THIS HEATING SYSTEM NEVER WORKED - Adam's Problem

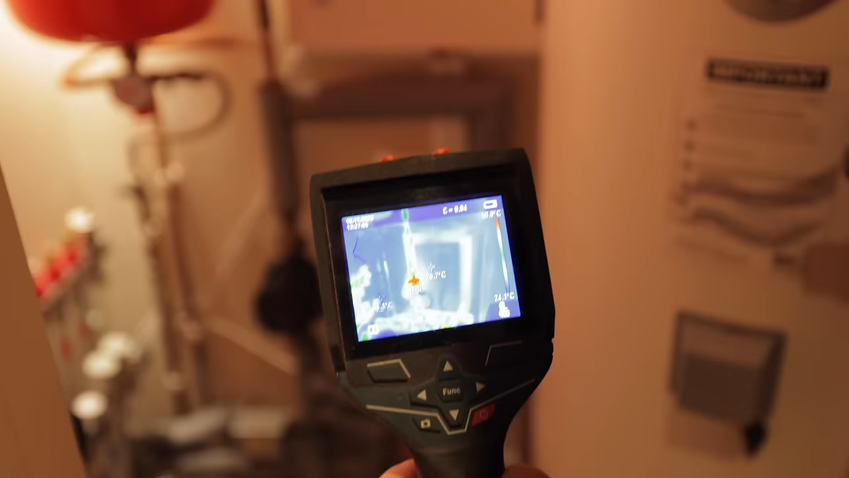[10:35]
Right, so we're just going to wait for this to heat up. So our flow pipe is that one up there.
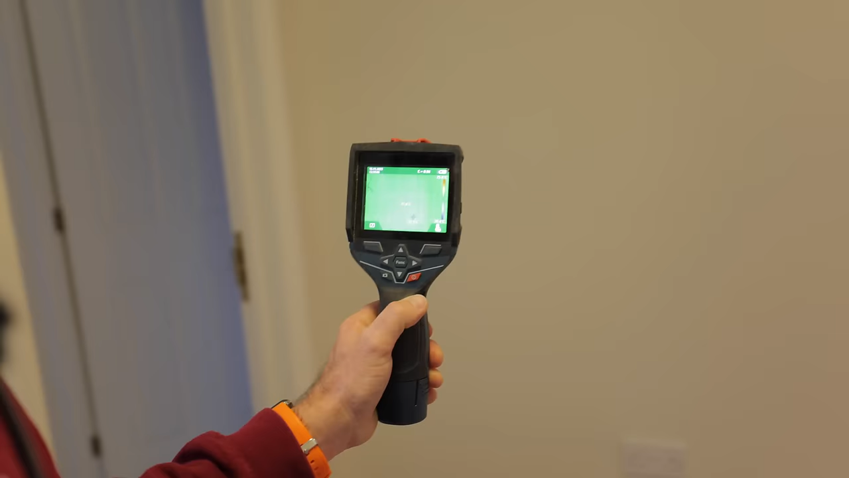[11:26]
Just point out a wall. So look, we're at 22.5 on the wall.
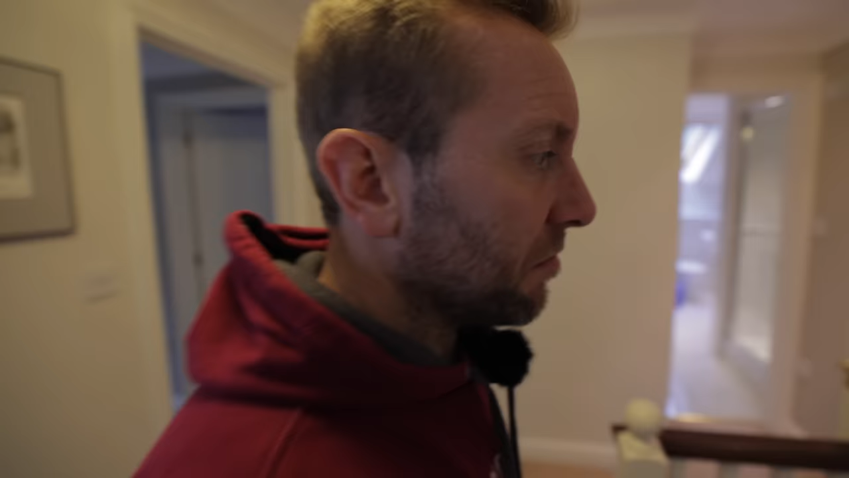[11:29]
Not bad. So it's getting warm. It's taking its time.
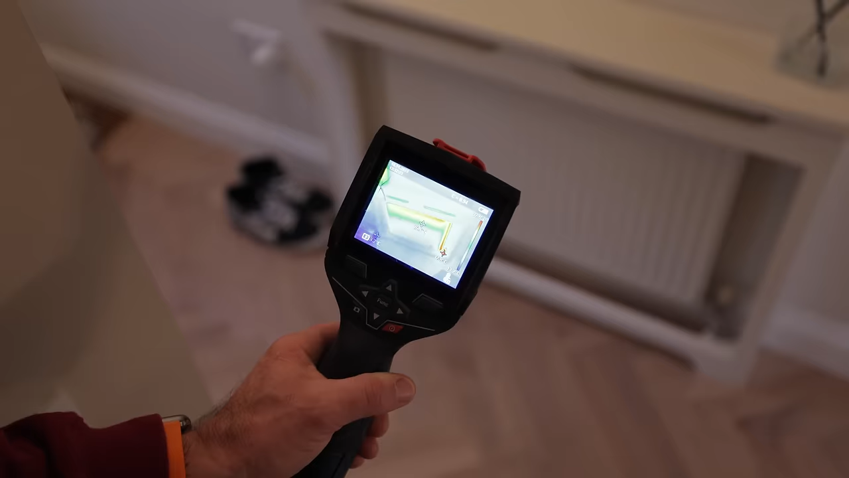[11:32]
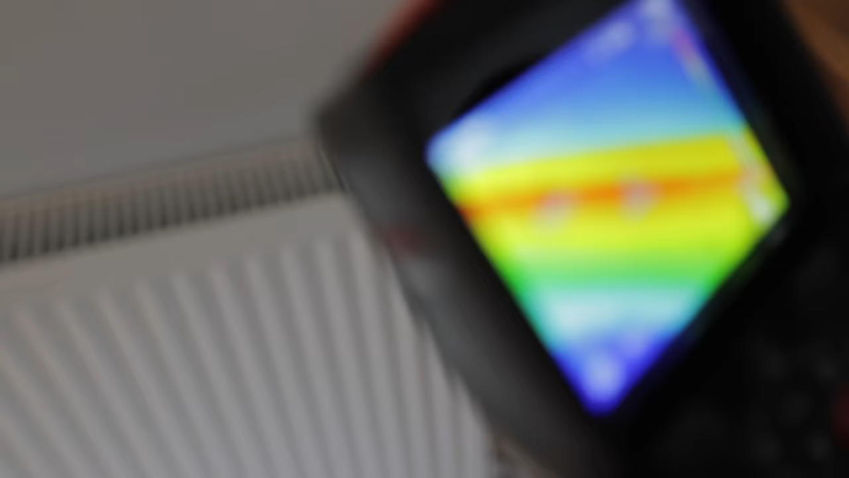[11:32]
That's what we've got in this one here. And apparently the one over the other side of the room isn't anywhere near that.
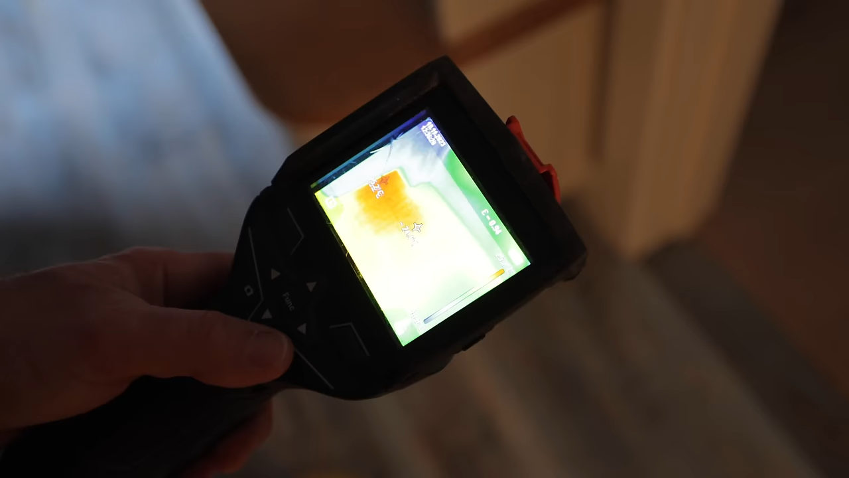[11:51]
So look at that. See what's coming through there? 25 degrees on the floor. And look, the difference there.
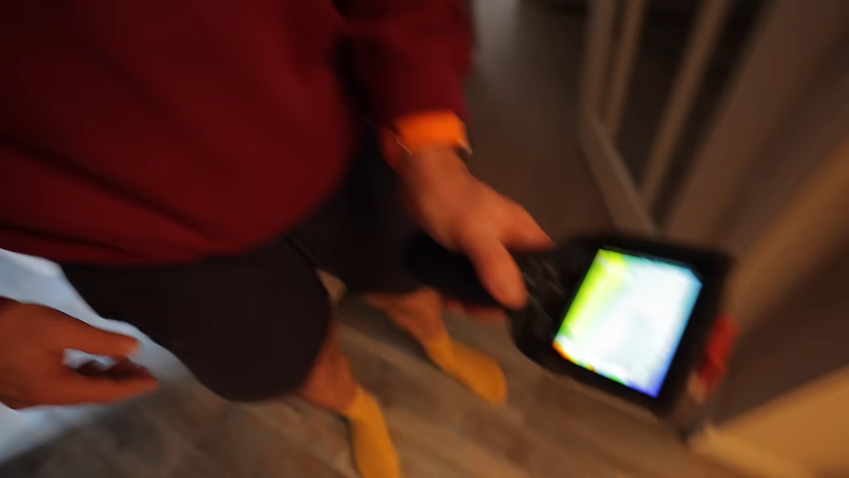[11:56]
Look, can you see the difference there between underfloor heating here and non-underfloor heating?
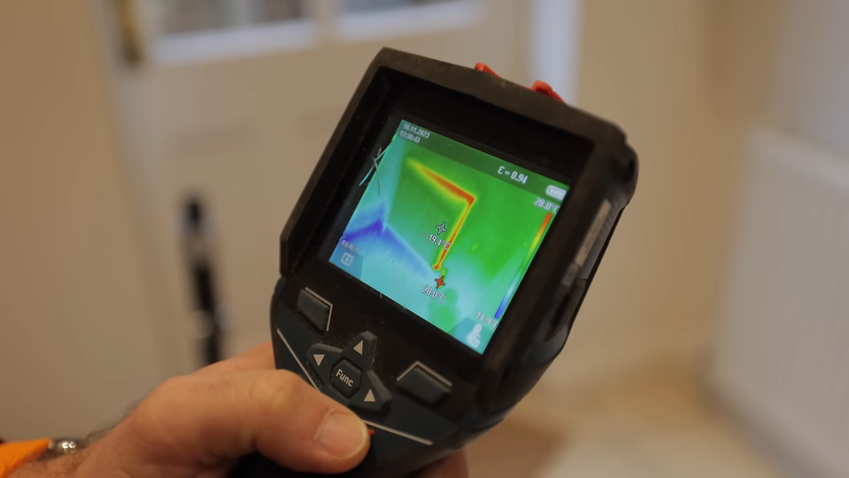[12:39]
So look, that radiator now is getting flow.
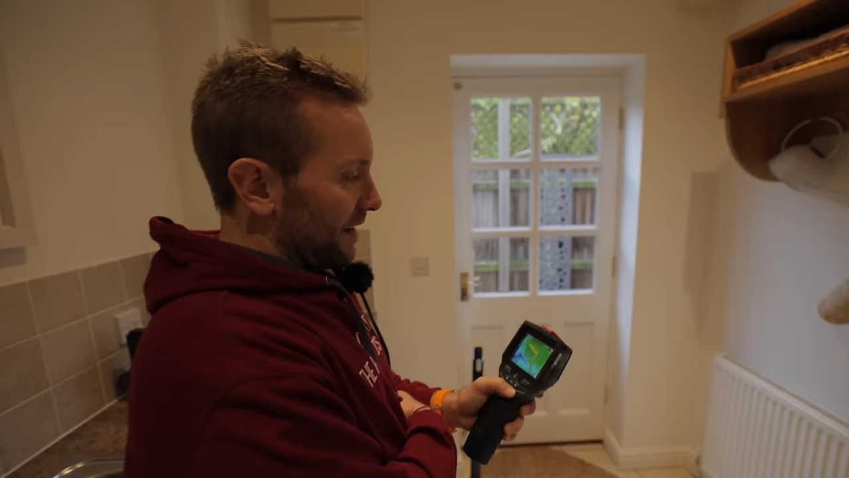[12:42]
You know, you've got other radiators in the house that are baking hot already. And this one is just getting a trickle.
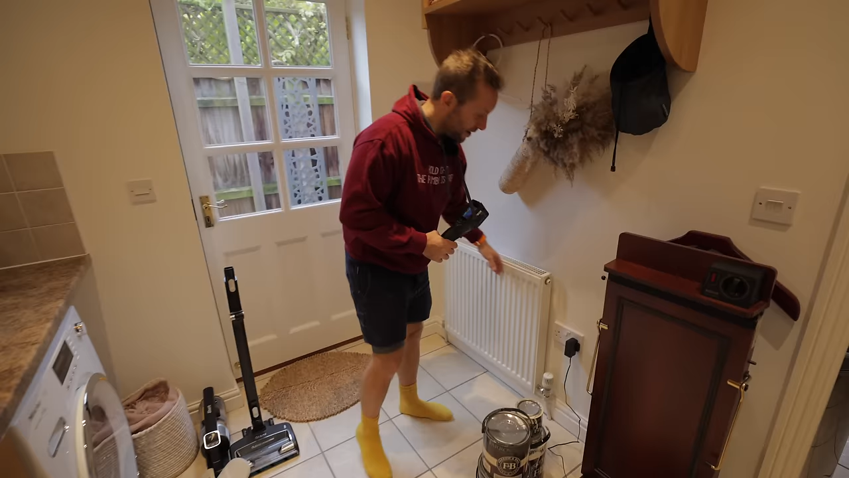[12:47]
I mean, the thing is, right, you can see it on here really well because this thermal camera is designed to do that.
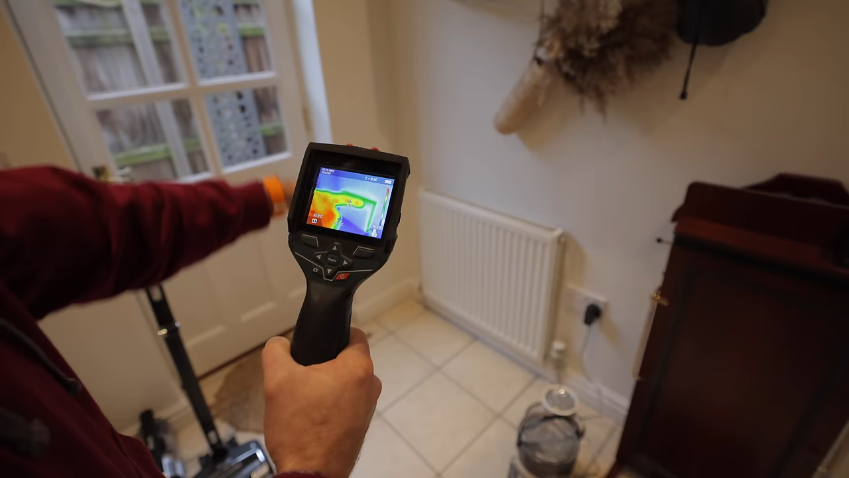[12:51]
If you felt it, you can't feel any heat in that rad at all.
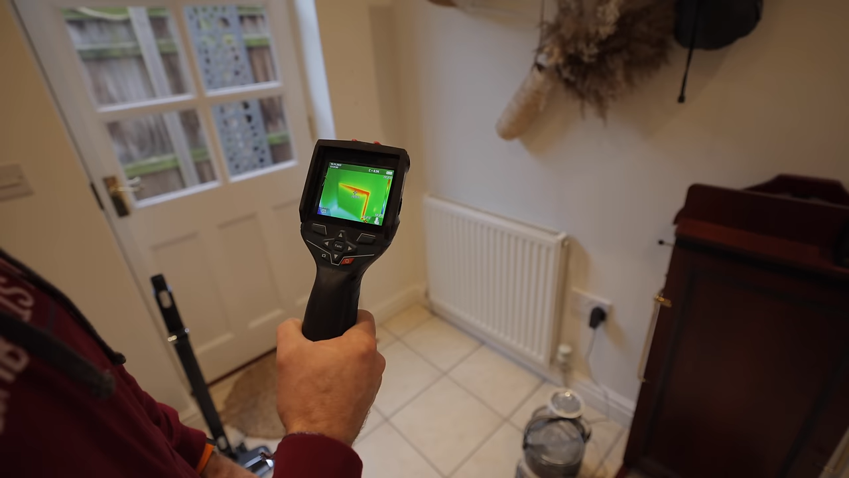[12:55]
That's because the hottest part of it is 23 degrees. Well, it should be 60.
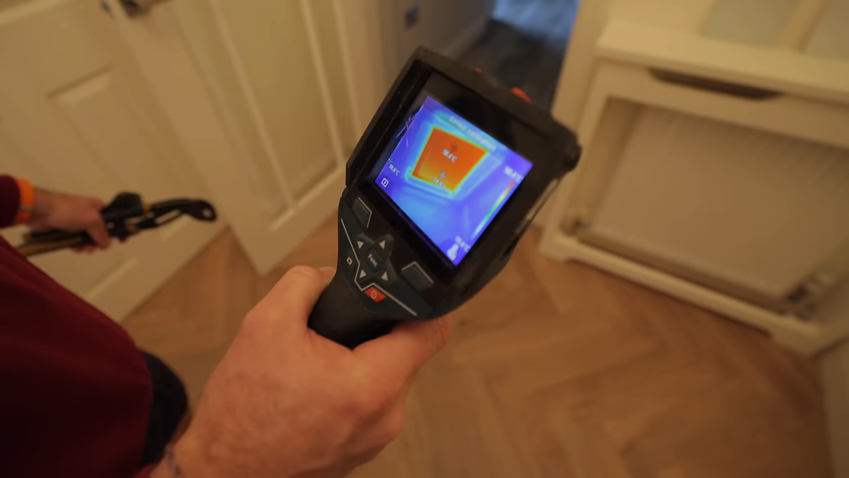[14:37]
That is perfect. And look at the whole covering it's got as well of heat on the radiator.
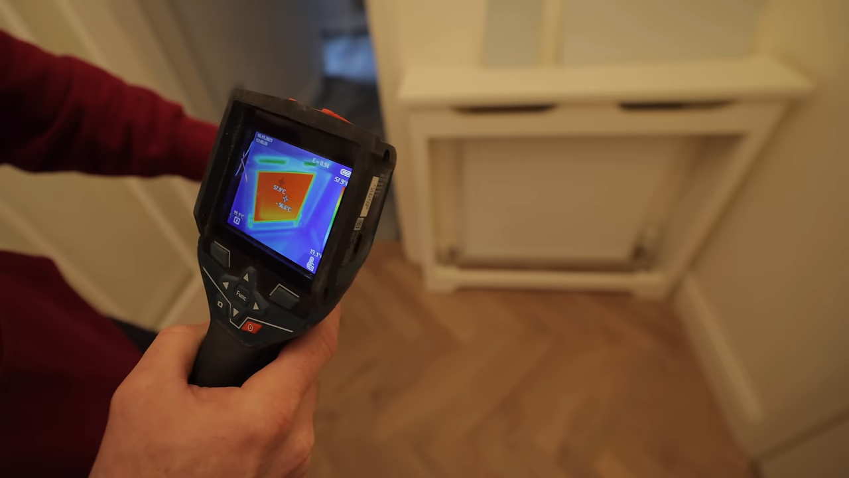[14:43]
Proves, especially on the ground floor, that we have radiators that don't have any sludge in them, which is a very good sign.